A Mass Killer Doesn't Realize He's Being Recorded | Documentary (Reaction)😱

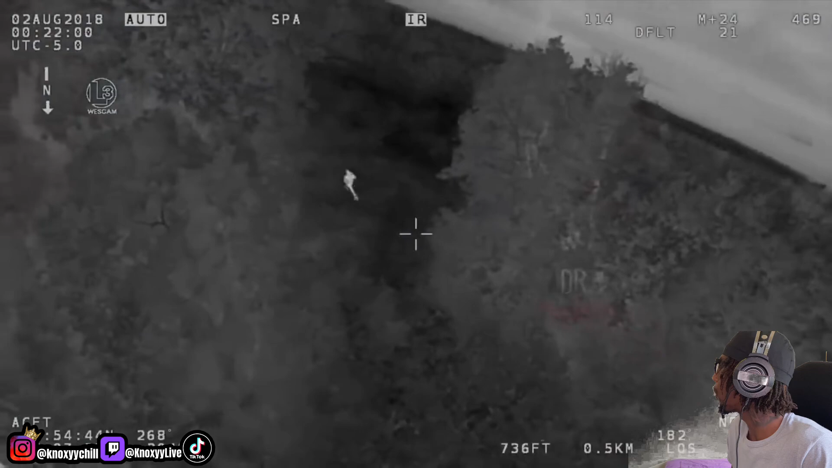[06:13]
their search efforts considerably after six hours into the manhunt the cops located him at a house in a residential area and moved in to